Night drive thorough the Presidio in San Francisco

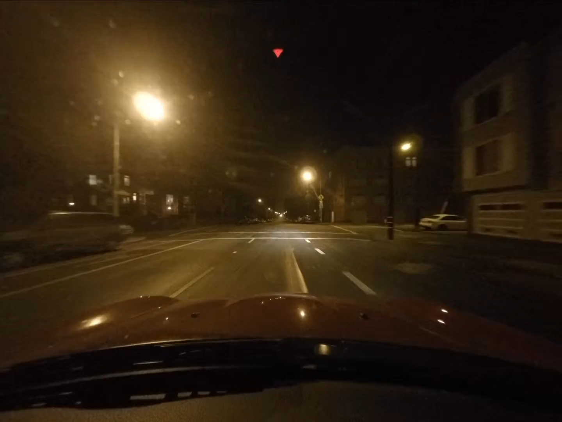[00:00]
Down Lake Street, Outer Beach in San Francisco It's around 48 degrees Very quiet, not a single soul on site Usually you see some runners or walkers Or for that matter cyclists Others say the runner on the left Well his shoes are a little resplandent or half reflection He should wear more It's too dark
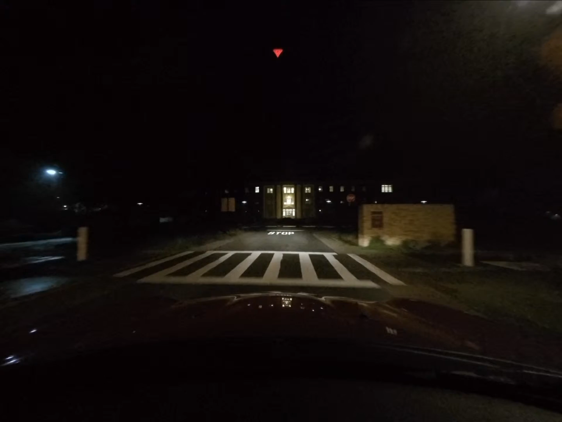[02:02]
Then let it go So let's just just we can see some places here And I'm inside the Presidio now I just cross the
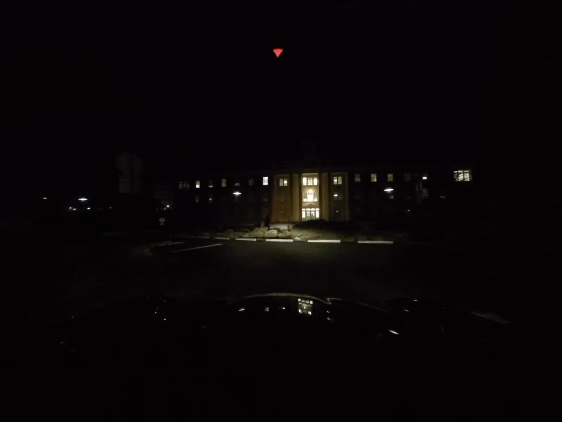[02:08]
one of the gates into the Presidio and there is pitch dark here and you'll see runners but at least part of this road is lighted so
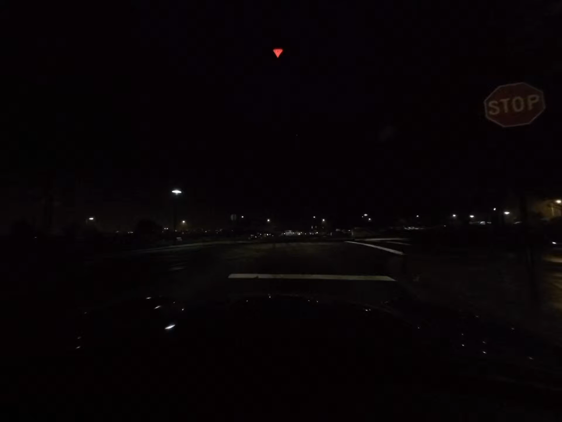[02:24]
you can see them more or less but once wait until we are up on the other avenue there you can see see I have to sometimes put on my head my headlights on because I can't see it's too dark there's light here so that's not an inch
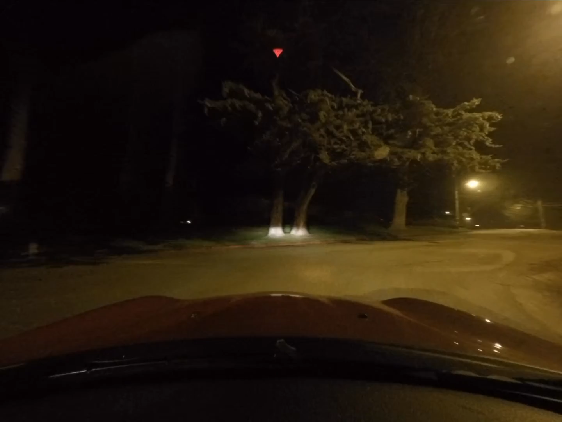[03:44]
See that's a cyclist, anyhow it's by law, see one of them doesn't have a light but one does, and you have to have them by law, okay one of them has a little blinking one, but the other one has, is more, it has, it's, it's preventing the second rider, it's wearing both headlight and a blinking red light,